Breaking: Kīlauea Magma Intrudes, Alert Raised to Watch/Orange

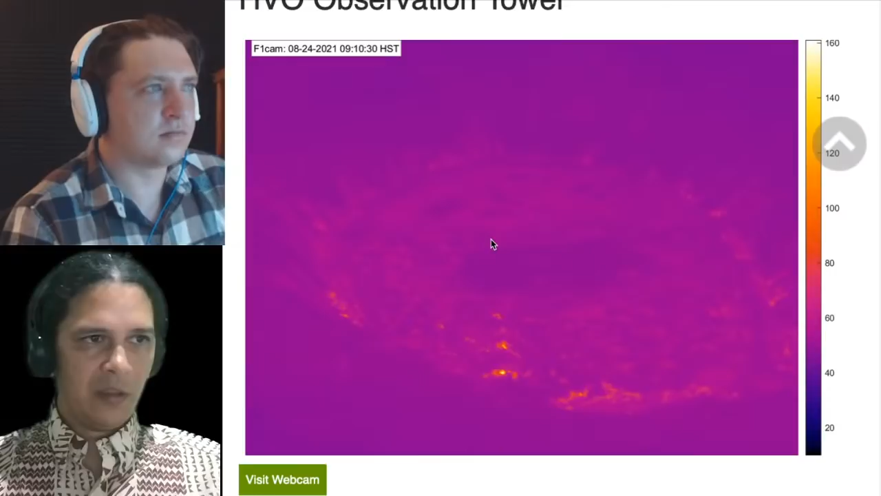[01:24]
this is the most current thermal image from the HBO webcam and temperatures haven't changed. These hot spots you see here are the regular chimneys for the heat that's escaping from within that hot cooling lava lake that's still liquid on the interior and caress it over on the edges there.
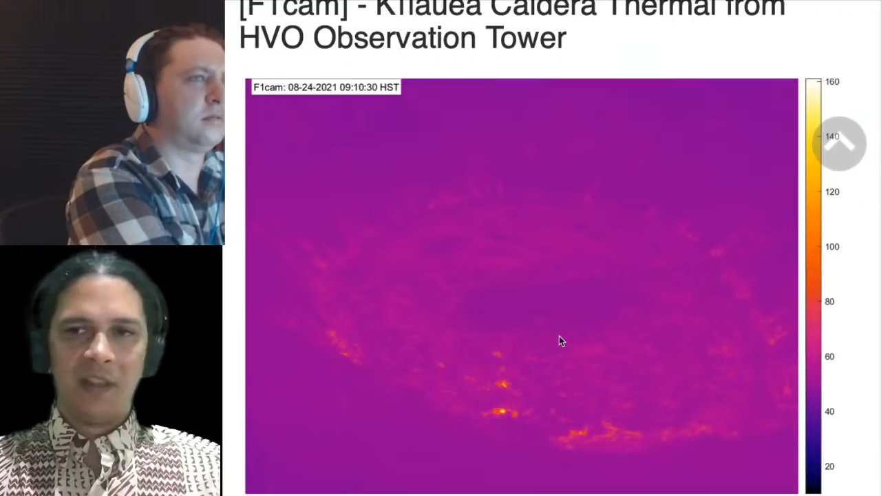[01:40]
So no change on the surface there. That's not the only webcam, but we'll start with that one for now. Here's an earthquake pattern on the current earthquakes map.
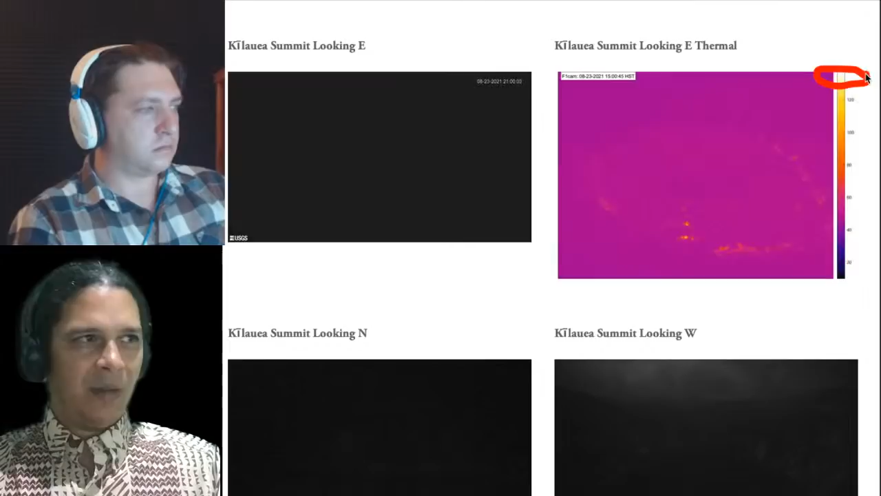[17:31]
And you see black, there's no glow, no glow, no glow. Let's maybe reload this so we can get some current views as well.